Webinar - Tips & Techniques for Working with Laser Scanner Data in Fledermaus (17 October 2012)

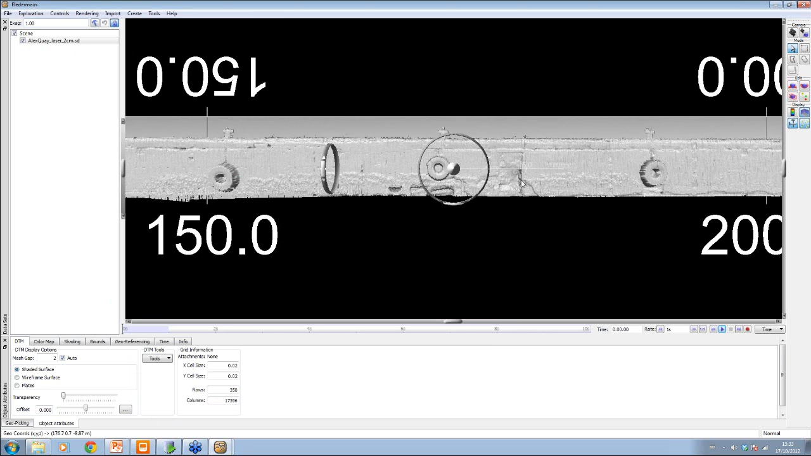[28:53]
And you can also see damage to the wall as well. Now, to get your points from a PFM, you flag them as features, you export them as a wall, and these are in Easting, Northing and depth, or height rather, I should say. To get them along to be a change here, so you can see on this change, we're starting at zero here,
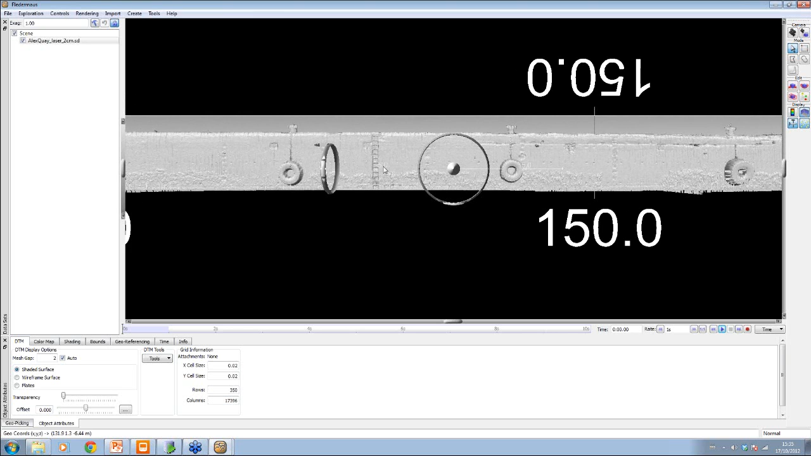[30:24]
So, and when it's in this format here, when you have it as an SD, you can do all the surface difference calculations on it, you can look at damage,
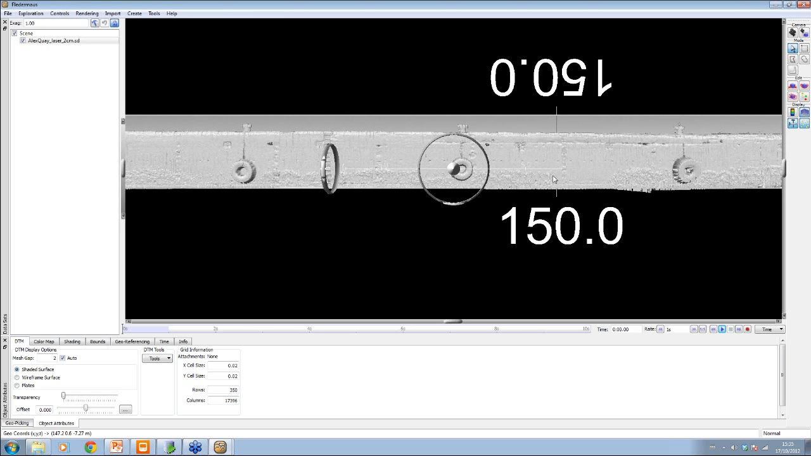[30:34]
you can report things, you can image things, but then, at the moment, you're just having one wall at a time like this.
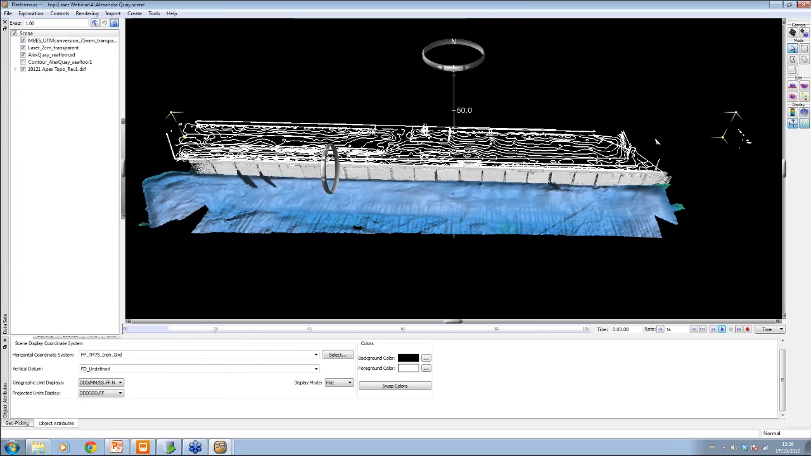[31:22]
then this is with the symmetry as well, and what we have here is, we have the laser here,
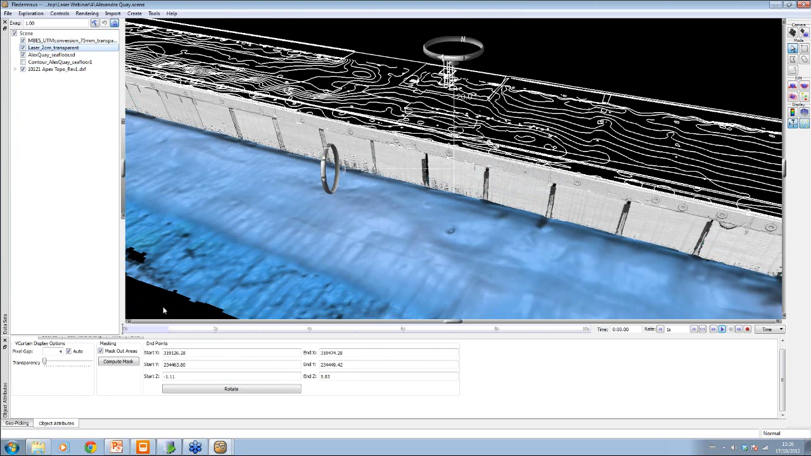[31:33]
and now you see here we have, let me just move that up, this is now a vertical curtain, and a vertical image, and there's a start point, it has an end point, and it has a depth range. So, what you're looking at here, you can't profile in here anymore, because we're now just looking at an image, but you do see where it is in relation to everything else in a 3D scene. So, that's one of the, you know, and then if you have aerial photography and things like this,
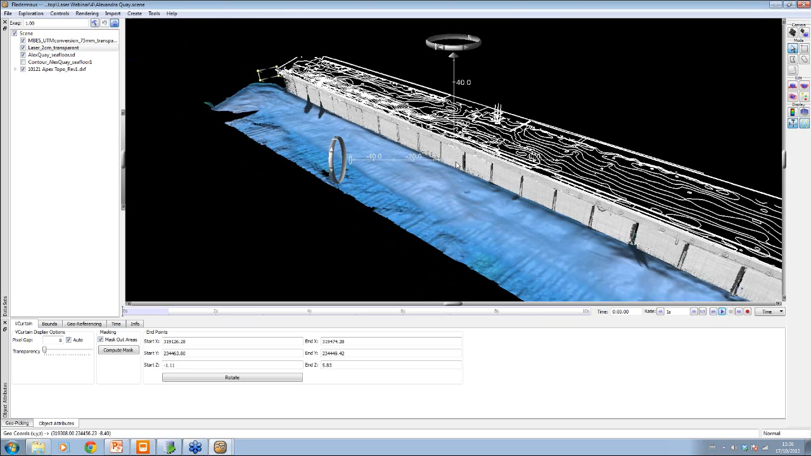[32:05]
then you can bring all that information in as well, and it's really useful for civil engineering purposes for doing things.
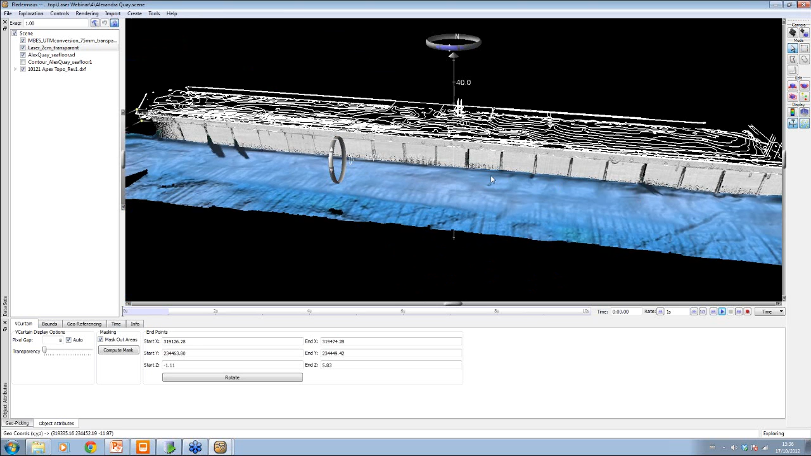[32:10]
One of the other things which is also is now getting on to more of the tips and tricks, if you like,
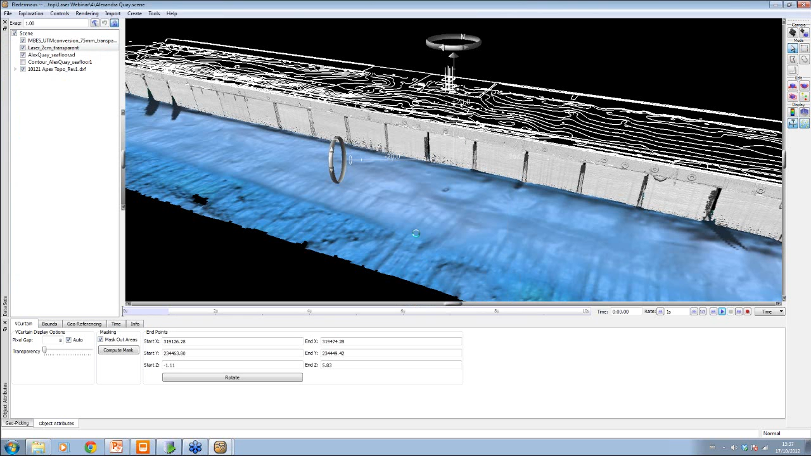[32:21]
is when you're dealing with the points, what doesn't look particularly good on the points,
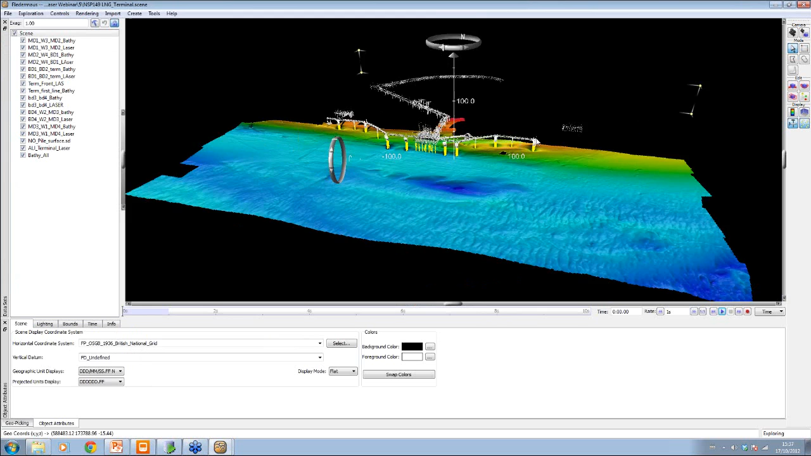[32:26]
if I zoom in, so this is again laser data on the top, and battery data is the yellow point cloud, and the digital terrain model from the seabed around this LNG terminal, and when you zoom in, you see the points, and you also see through to the other side from within here,
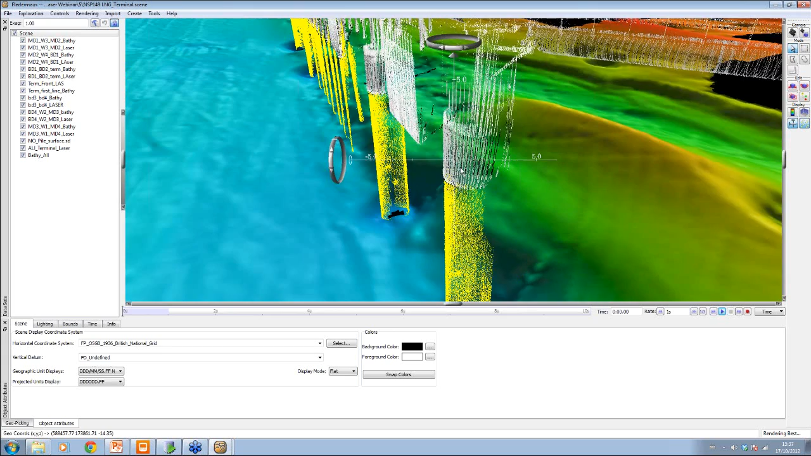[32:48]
which isn't particularly,
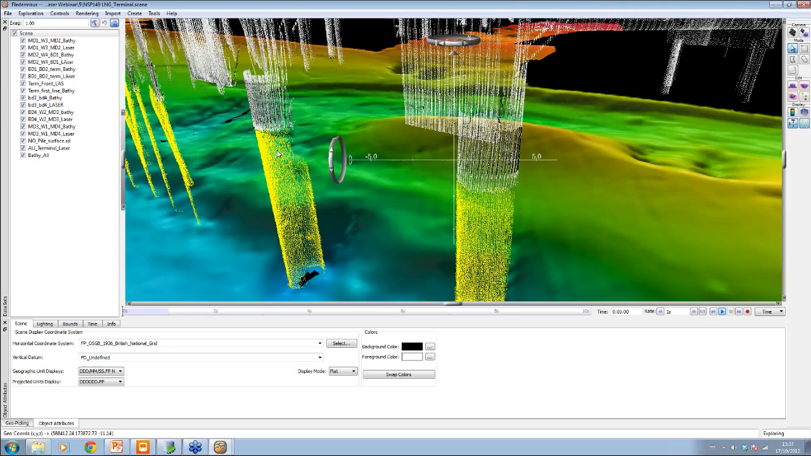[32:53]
well it's okay, but you can do better as such on it,
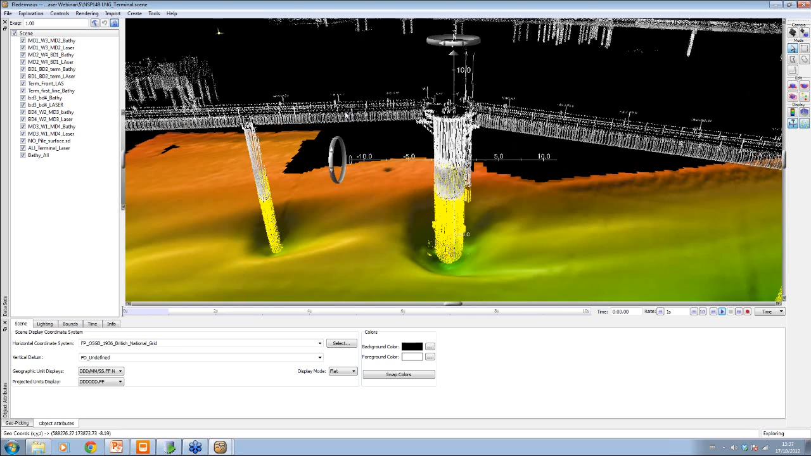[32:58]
because you don't want to, you want to stop seeing through the points to the other side. Now, there are a number of things here which we have which aren't used very often, but this is quite a useful one to do, and that we can add a shape into here.
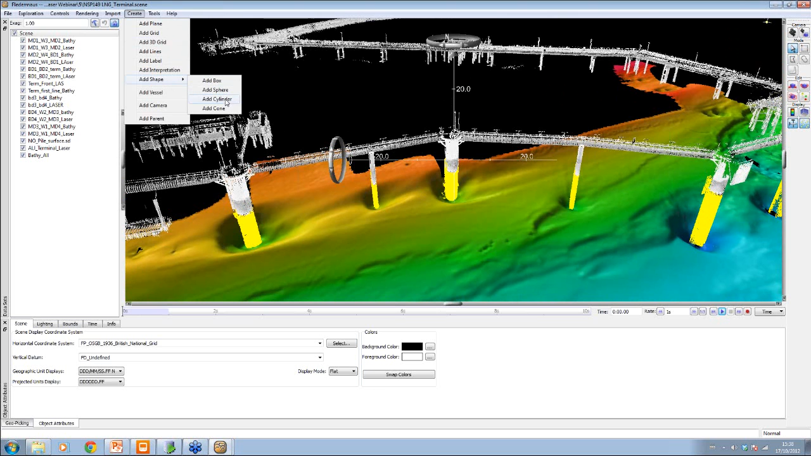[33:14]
So, I can add a cylinder shape in here, and this is our big cylinder shape,
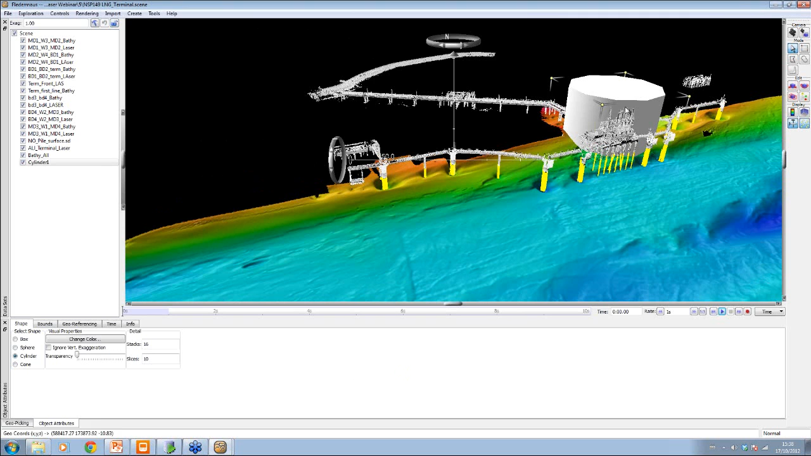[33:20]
and we can move our cylinder shape to somewhere over where we want, and we can also change the dimensions of the shape, so we can get it a bit closer, so if I zoom in here in a moment, and you can expand the shape a bit as well, if I go to the top here,
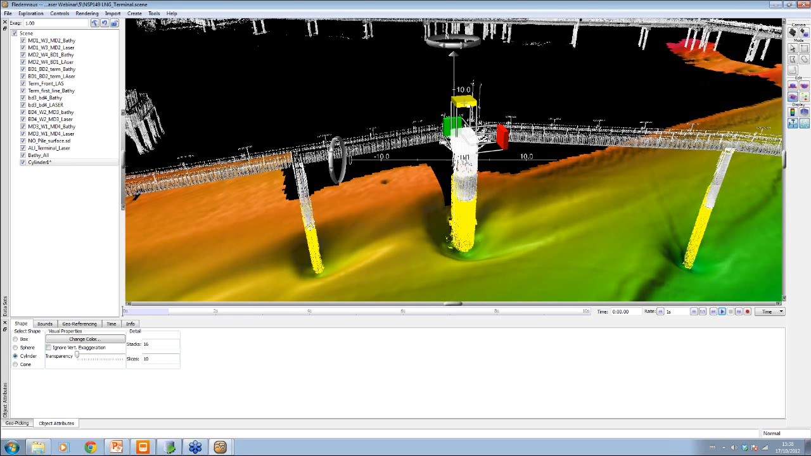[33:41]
just trying to see where my shape has gone on here, but luckily I've got one which I created earlier, which is the cylinder here.
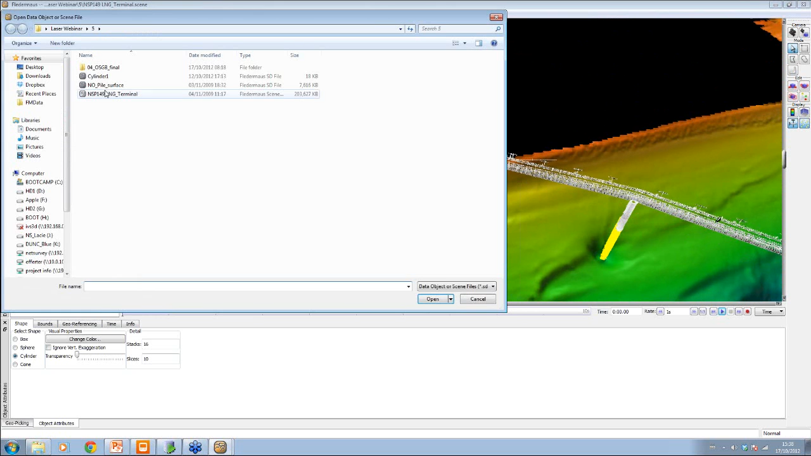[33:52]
And when you look at the one I created earlier, you can see it now from the other side is black, so you can't see through to where it is,
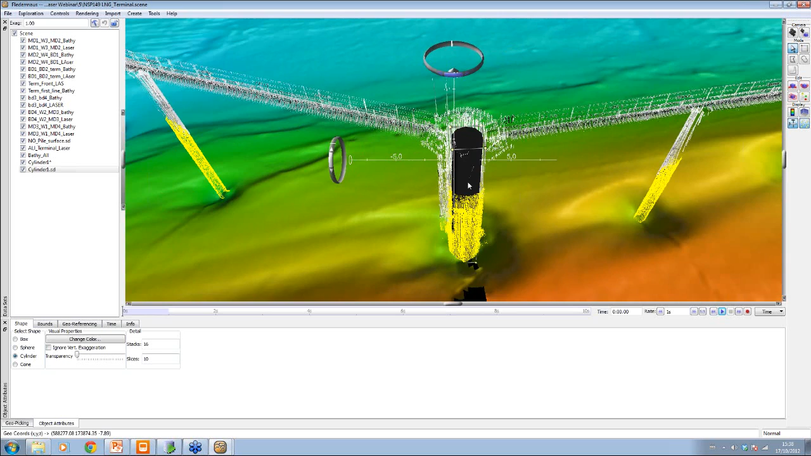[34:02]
and when you look at it down here now, you're stopping the points being included on the way through, so that you don't actually see through to the other side.
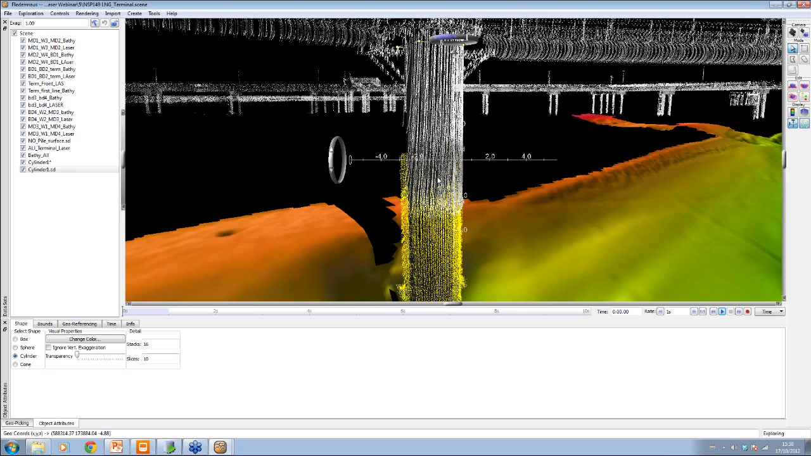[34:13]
Now, if you've got a few of these to do, then once you've saved one down, then you can always bring it back up again, and on the second one,
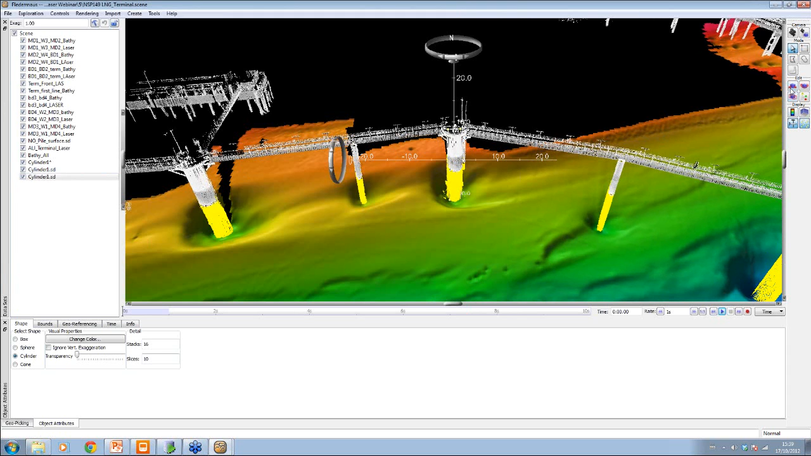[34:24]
you can just go, OK, well I need this one now to be over this way, and you can just bring it down, move it in,
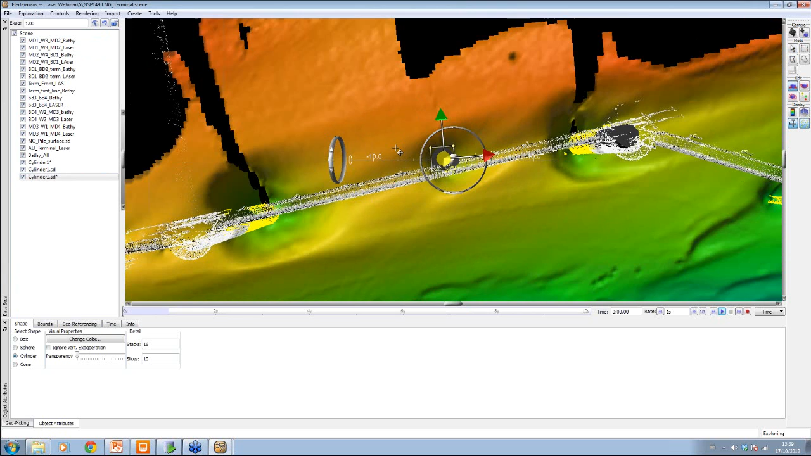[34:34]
and rescale it to fit within the pile.
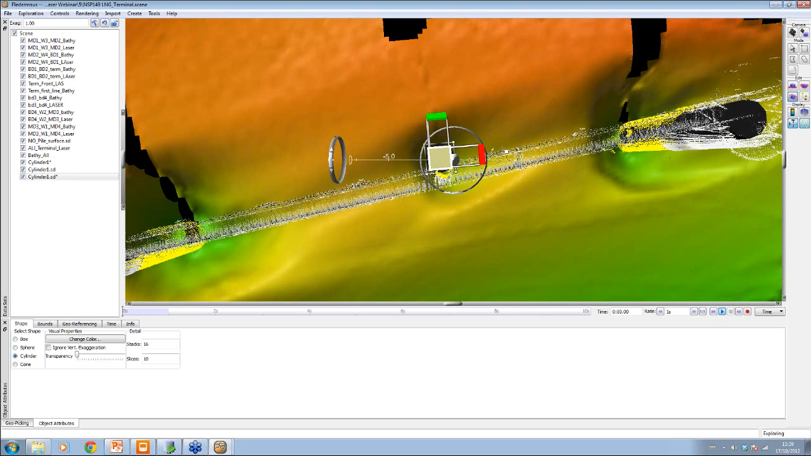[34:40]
And you just continue doing that for all of them to save,
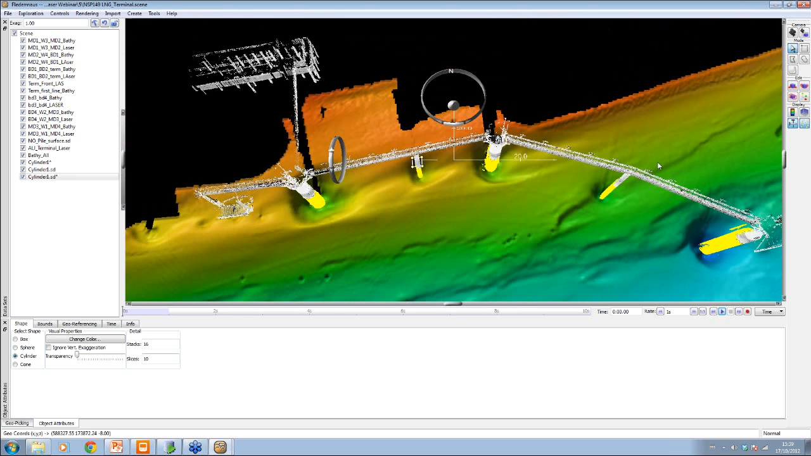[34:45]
I mean, if you had thousands, it wouldn't be so good, but this is quite an easy way of putting a feature from the software in amongst the points inside it, so you don't see through to the other side, and that creates quite a good visualization way of doing things.
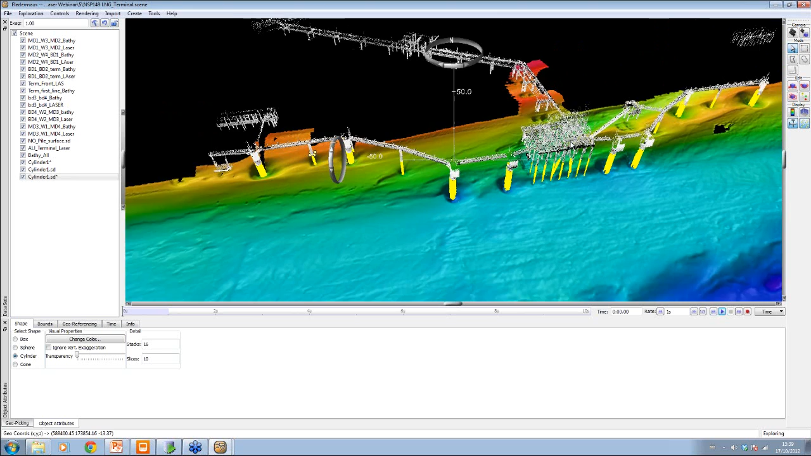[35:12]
The other thing is, one of the best ways of visualizing the points in Flight of Mass for a presentation, especially if you have a lot of them, is actually to make a movie. I mean, there have been a lot of movie-making webinars done before, but you fly a flight path that you want for your movie, and then basically you render the movie.